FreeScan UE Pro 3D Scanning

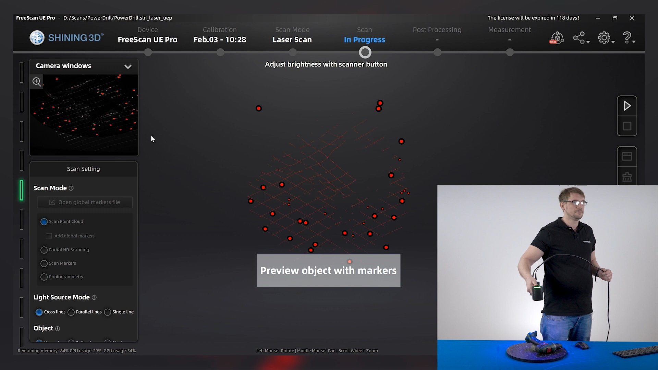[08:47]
First preview mode. And then we start.
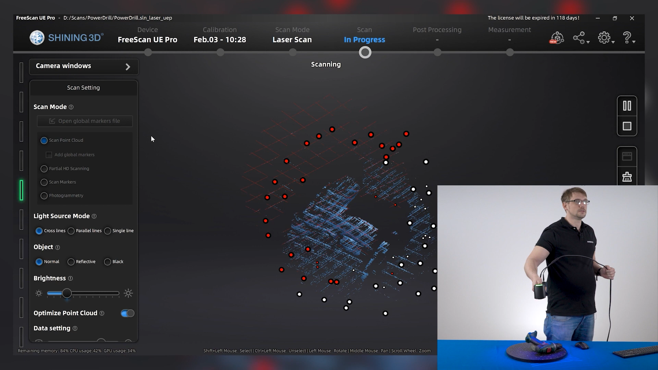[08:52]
All right. So now. The cutting plane directly.
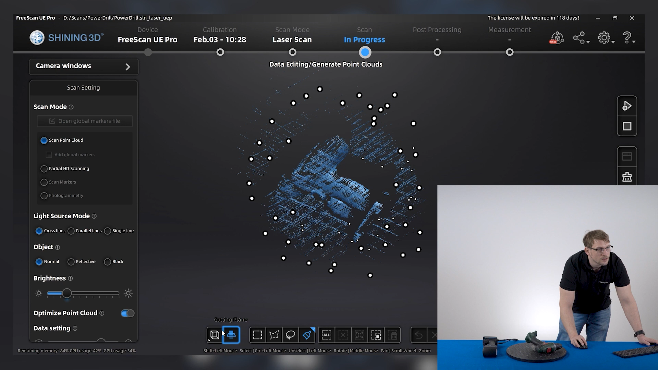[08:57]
Choose three markers.
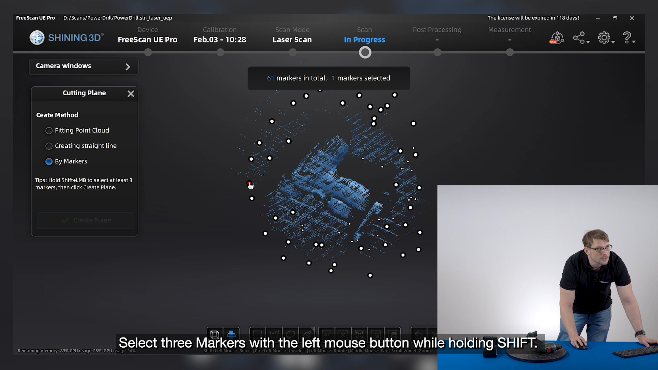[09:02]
Hold the shift button. And click with the left mouse button.
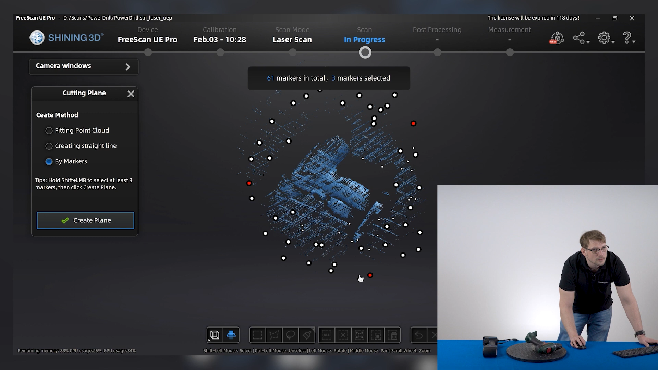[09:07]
Create the climb.
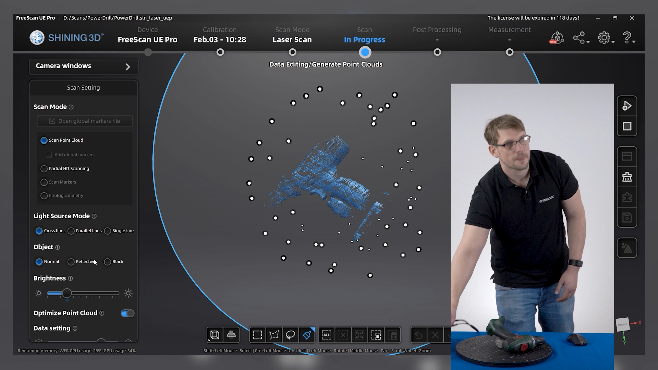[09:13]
And let's go on with the scan.
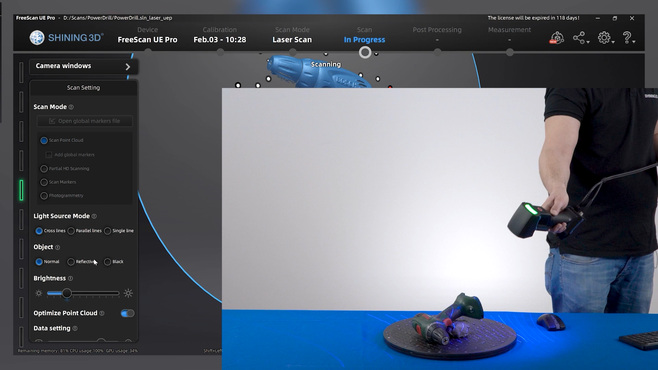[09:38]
So for the hole. We will use again. Now I will use my mouse. A single line.
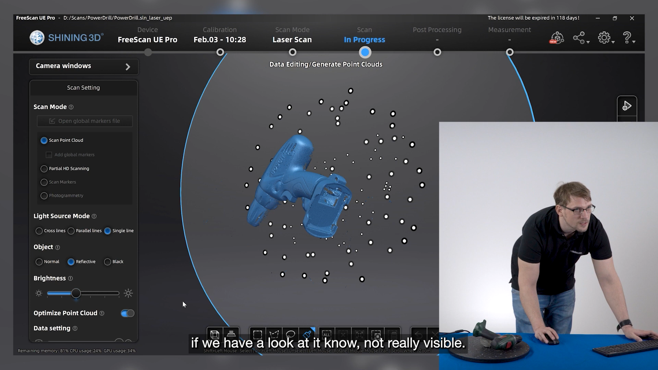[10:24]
And if we have a look to it now. It's not really the best. But we can use. The facial HD scanning for it. So.
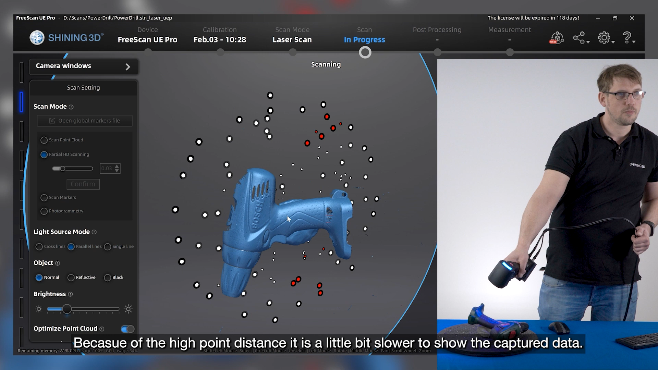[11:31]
Point distance. It will take a bit. But now you will see. How the scanner is capturing. The area.
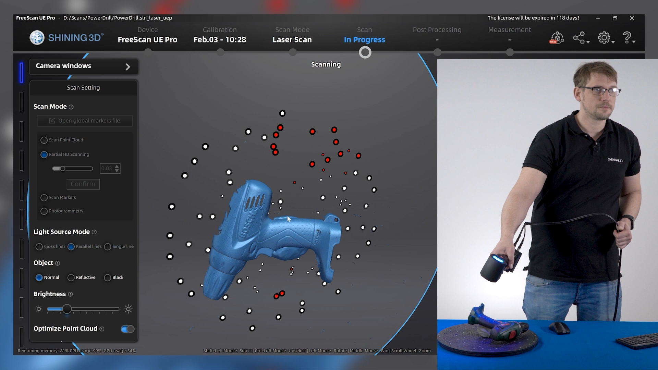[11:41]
And also the distance.
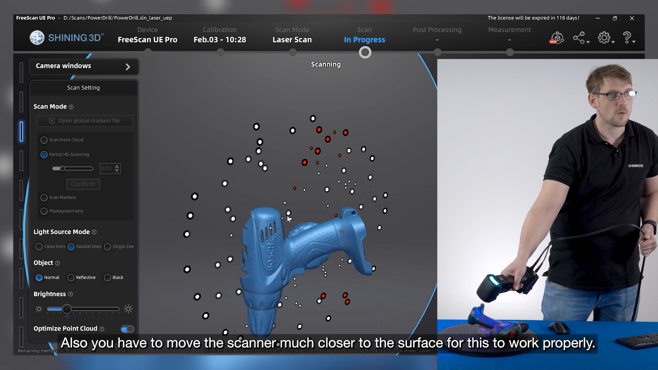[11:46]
Is quite close to the object. So. Ensure.
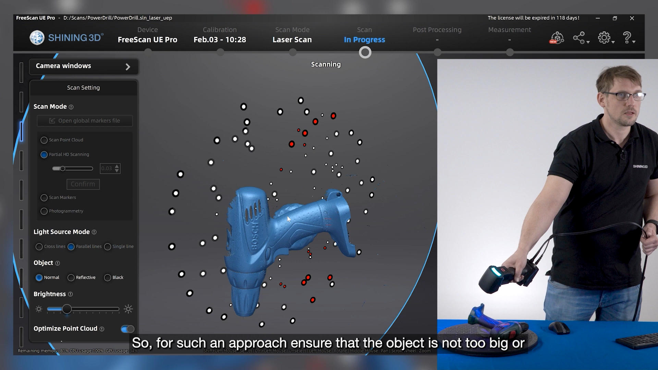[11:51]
That object is not too big. Or. Place markers around the area.
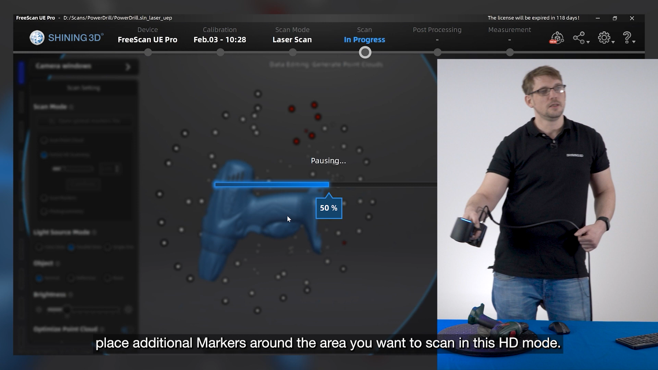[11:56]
You want to scan. In such a detailed mode.
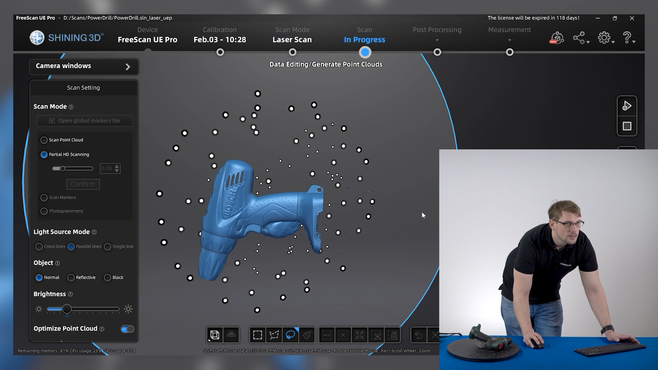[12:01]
Then we can. Unselect. Go back.
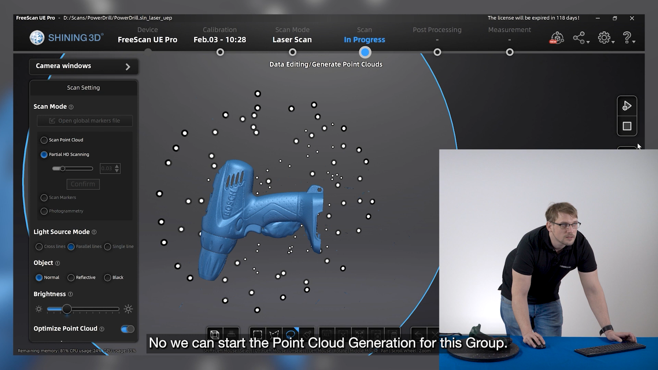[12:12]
Okay. To start our point cloud generation.
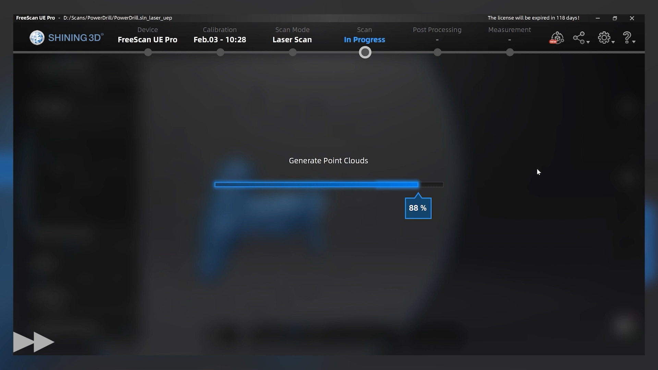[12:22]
And here we are done.
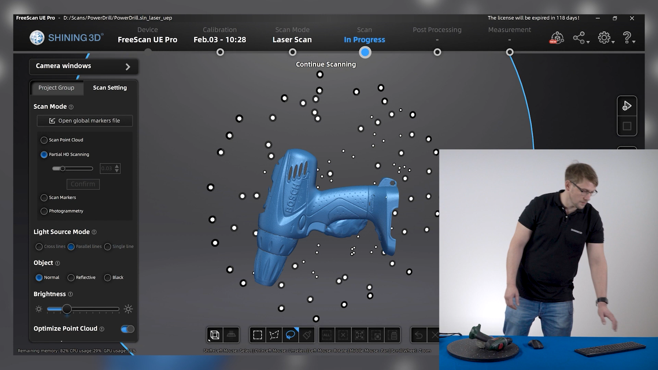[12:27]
If we have a look now to it. We will see. We are going close to it. And.
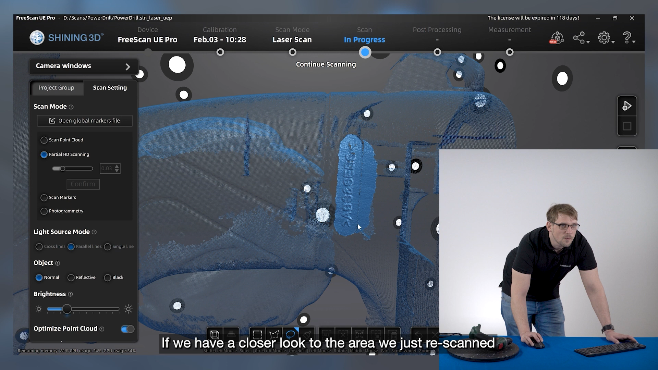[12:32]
We can read it. And also see. The high point distance. On the scan. It is.
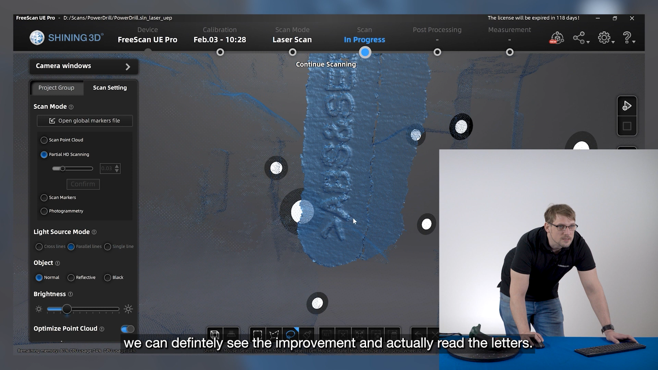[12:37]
Definitely. To see. So. Now. To get rid.
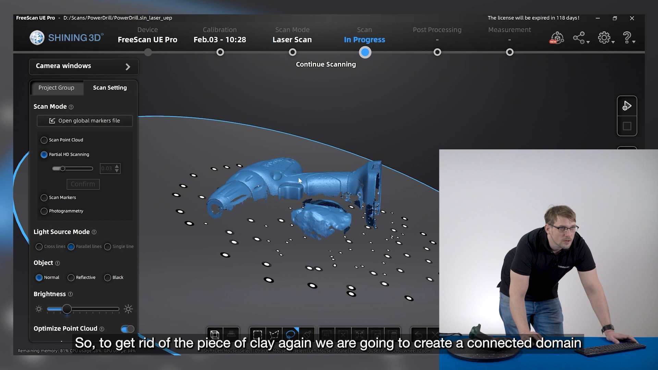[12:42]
Of the clay. We will mark. The scan again. Connected domain. We will go back. To scan point cloud first.
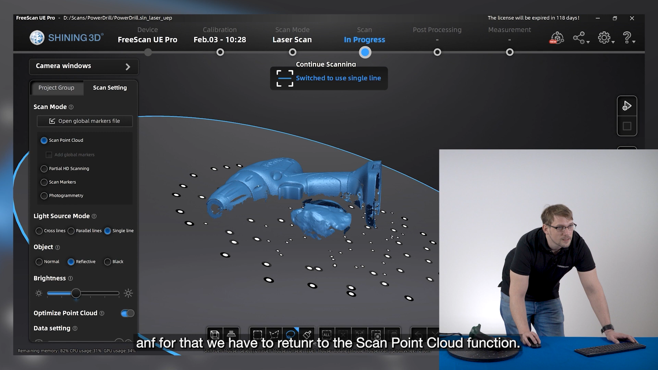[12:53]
And then. We will use. The connected domain. So. Connected domain.